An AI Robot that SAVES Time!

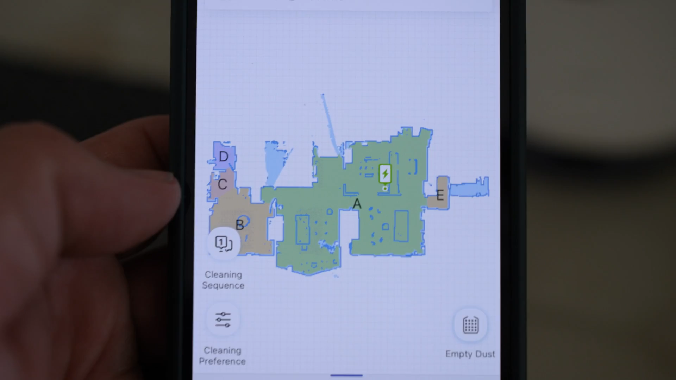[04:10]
is i can just set the zone and say a is the living rooms and dining room and kitchen and leave all the rest